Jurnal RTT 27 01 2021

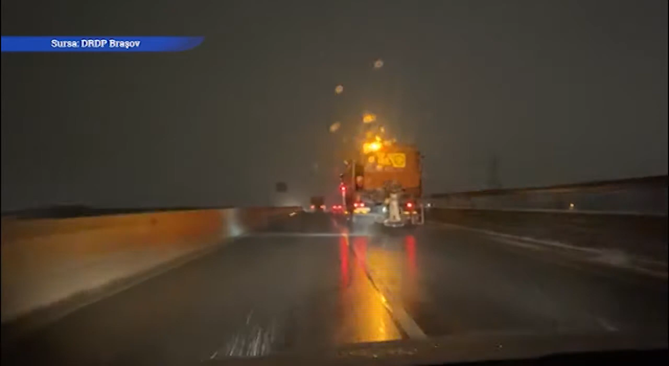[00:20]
Încă de azi noapte, drumarii au dezăpezit arterele rutiere din regionala Brașov și au împrăștiat material antiderapant. Situația a fost mai grea pe DN1 în zona predealului. Anis mult, iar utilajele încercau să le ofere șoferilor cele mai bune condiții în această situație.